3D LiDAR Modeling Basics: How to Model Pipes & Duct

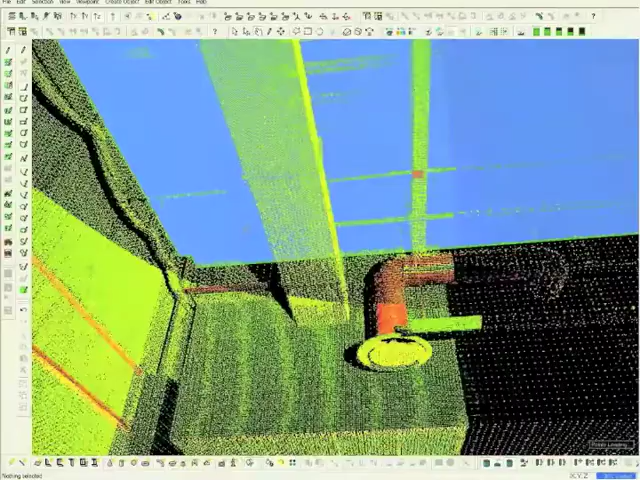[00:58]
Once we have isolated an air duct to model, we need to return to the top view in the main toolbar.
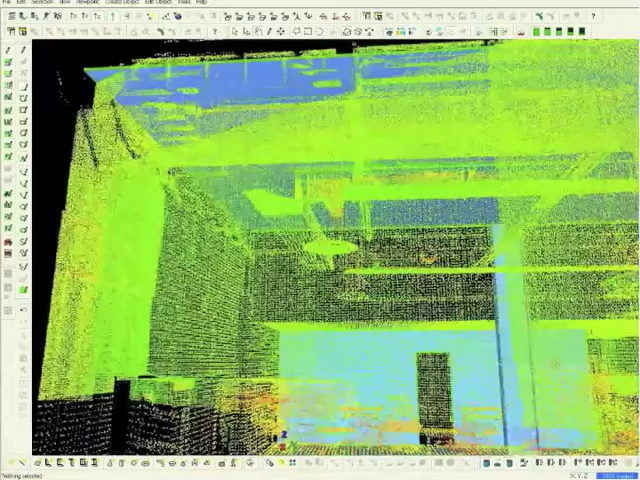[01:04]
Then select the orthographic icon.
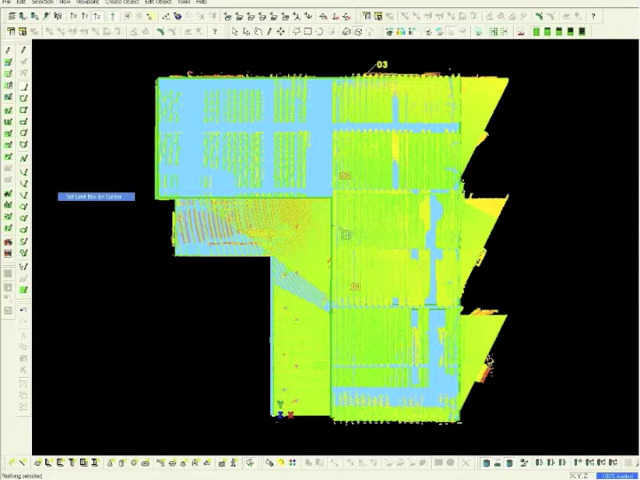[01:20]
Next, select View and toggle down to Set Limit Box by Cursor. Place the cursor in the middle of the model and expand the box. Use the orange grips to isolate the area.
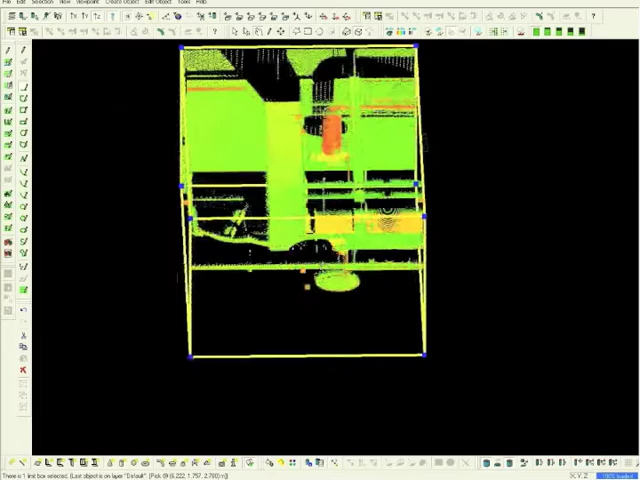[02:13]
Now click the top view icon. Select the single pick icon and isolate a section of the air duct.
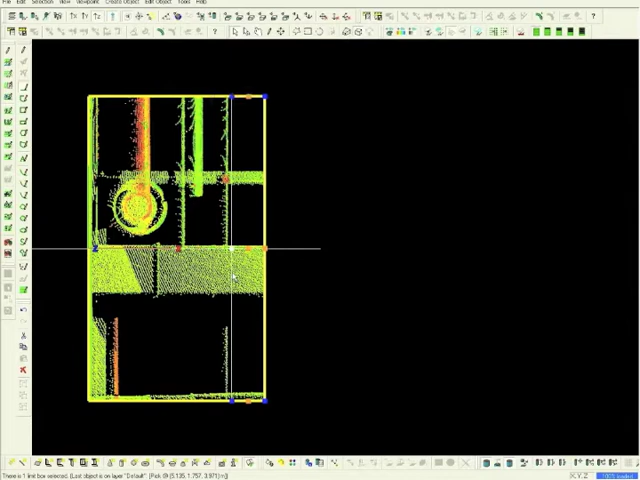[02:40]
Now, return to the left view. Here we can see the isolated area from another perspective.
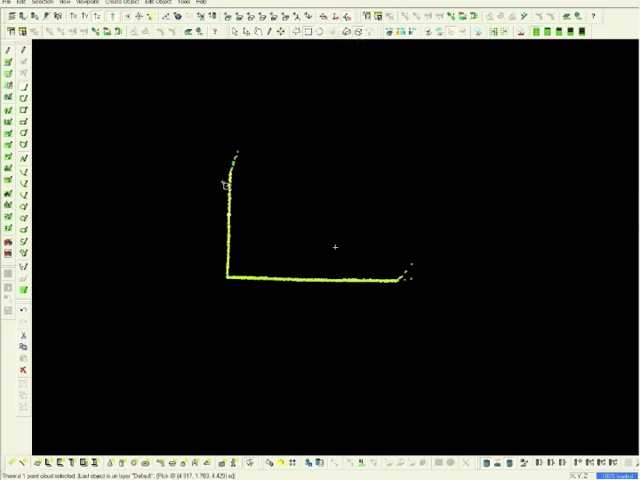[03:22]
Select Rectangle Fence mode from the top toolbar. Expand out to create a box around the modeling space.
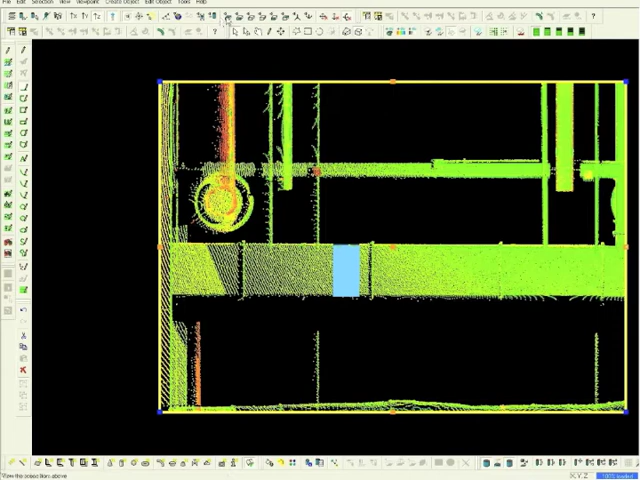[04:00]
Click the top view icon again and then choose the single pick icon. Now, extend the box area all the way to the wall.
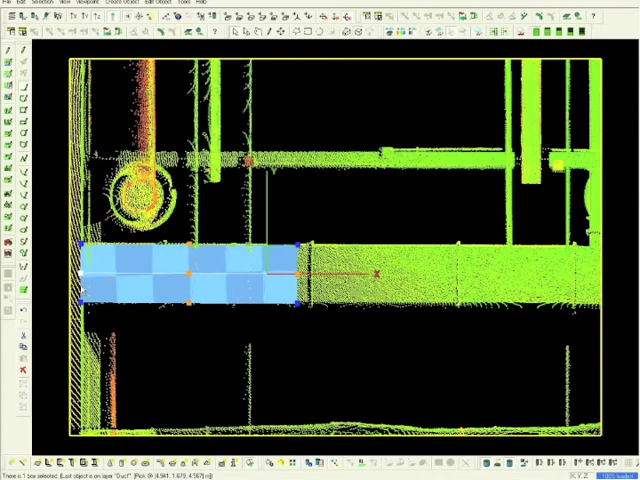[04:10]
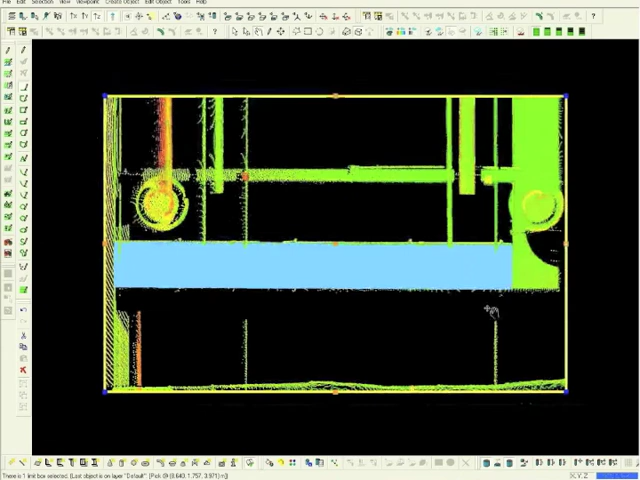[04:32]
We have now completed this model. Review mode from the left view. I'll see you next time.